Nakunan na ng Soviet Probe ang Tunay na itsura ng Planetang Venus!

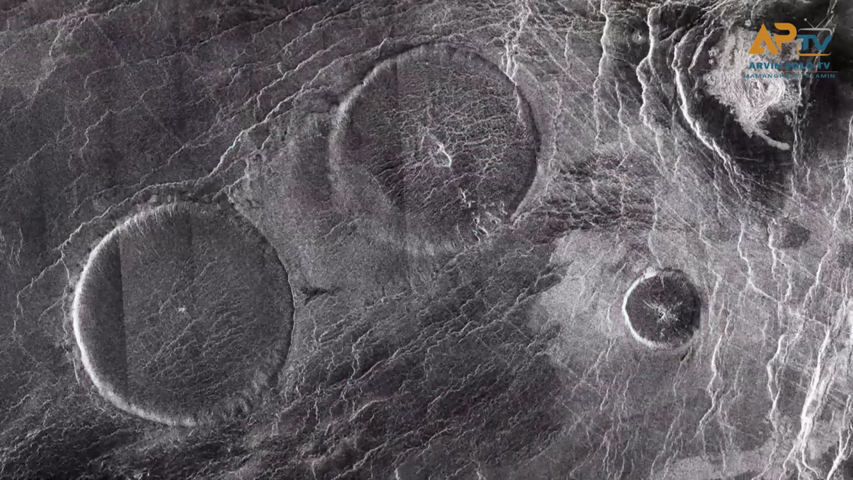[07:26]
Nakalukot ito sa Estella Region ng Venus at ito'y tinatawag nilang volcanic edifice,
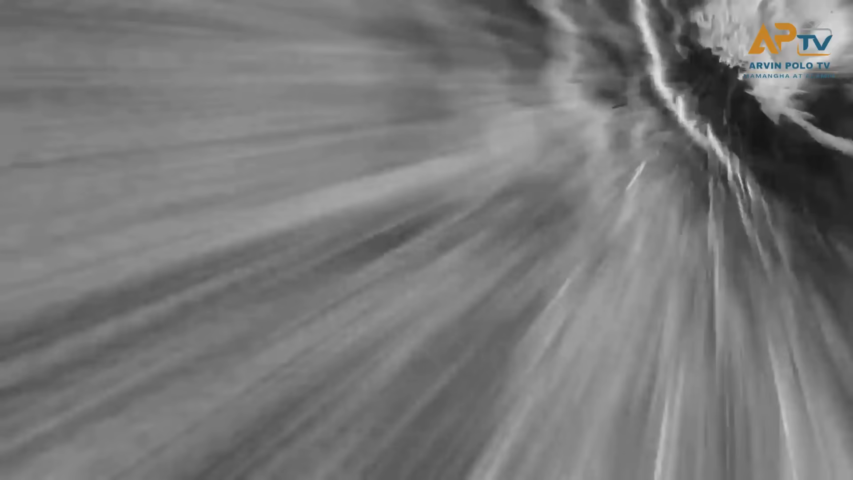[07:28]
66 km mula sa kabilang parte.
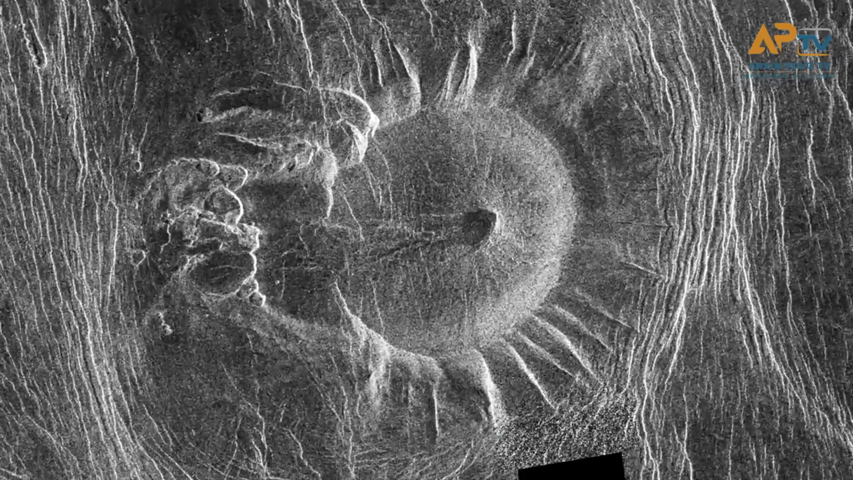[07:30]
At meron ding kakaibang mga linya sa mga gilid.
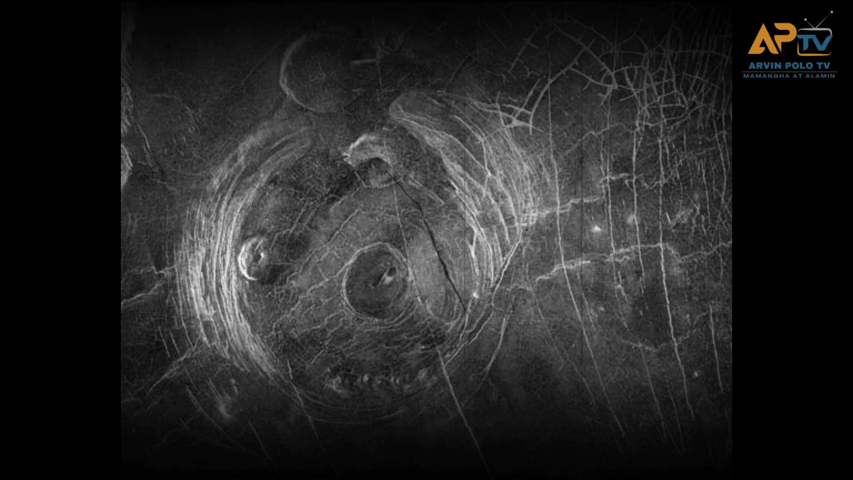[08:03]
Isa itong volcanic formation na may diameter na 200 km. Ang mga Coronas ay mga unique shape structure sa Venus at nabuo sila dahil sa mainit na mga batong umaagos mula pa sa kanaliman ng Venus.
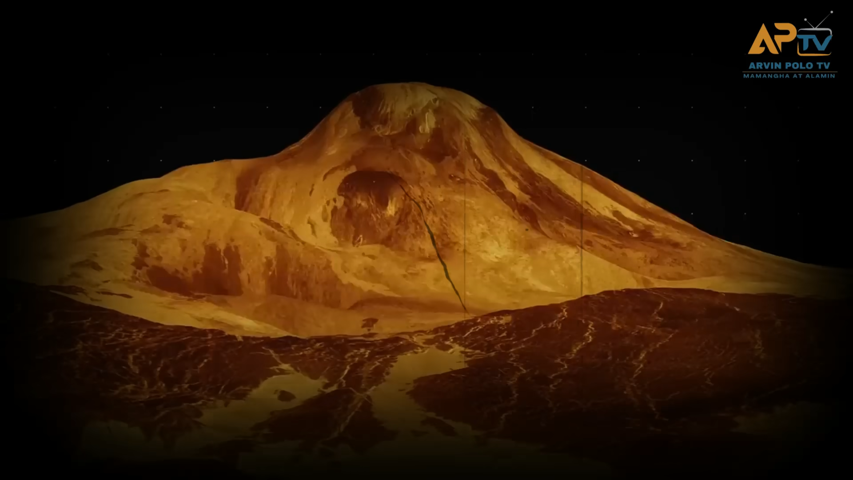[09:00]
At bagamat hindi yan ang tunay ng itsura niya dahil sa hindi siya gaanong nakita ng mga probe, ay nagawa nito ng paraan ng mga sayantipiko.